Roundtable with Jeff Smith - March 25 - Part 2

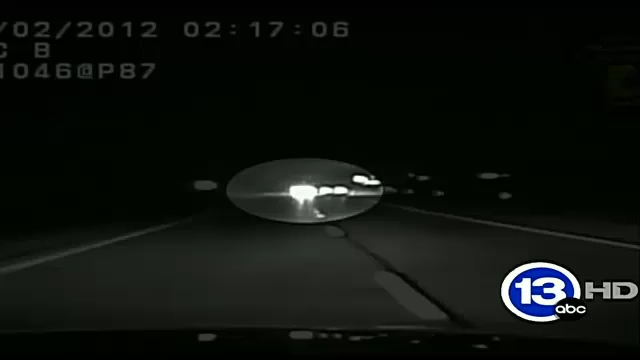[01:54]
Winifred Line, the 69-year-old coming head on toward the OHP patrolman. Let's move ahead and go ahead and show that graphic again. From March 2nd, we go to March 5th.